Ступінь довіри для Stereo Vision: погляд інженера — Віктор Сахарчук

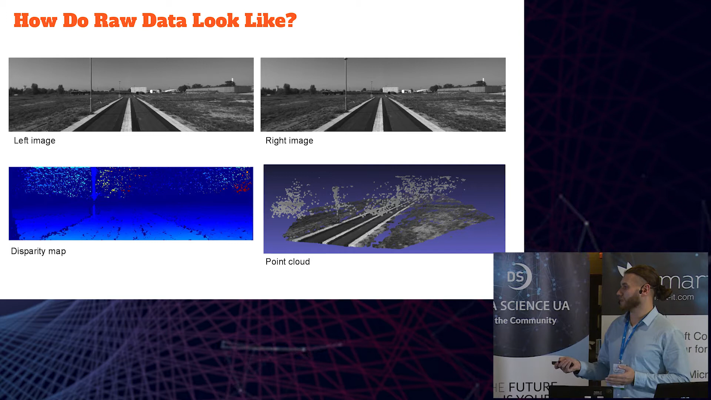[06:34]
Ну, насправді, є певні ділянки на зображенні, де є великий шум. Ну, здавалося б, шум та й шум, яка різниця. Але є при тому ділянки, які доволі добре реконструйовані, як, наприклад, тут дорога чи поле.
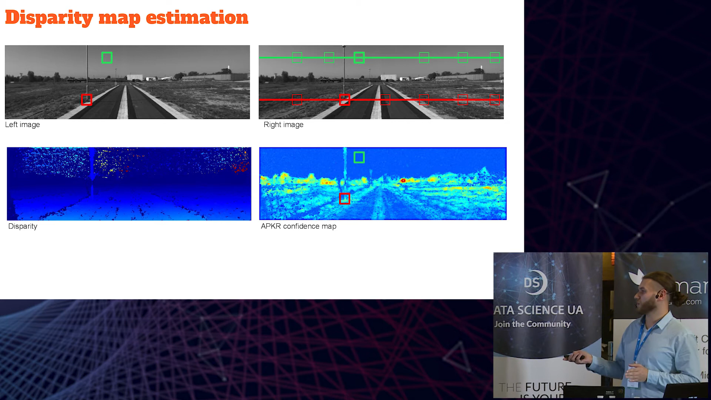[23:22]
це принаймні має якийсь сенс. Якщо ви маєте якесь інше уявлення, будь ласка, поділіться зі мною, буду радий почути вашу думку. Тобто, проаналізувавши наше зображення, ми отримаємо певний можливість тепер з тими даними працювати більш надійно. Ну, відповідно, в результаті фільтрування я спеціально відрендерив це зображення в такий спосіб,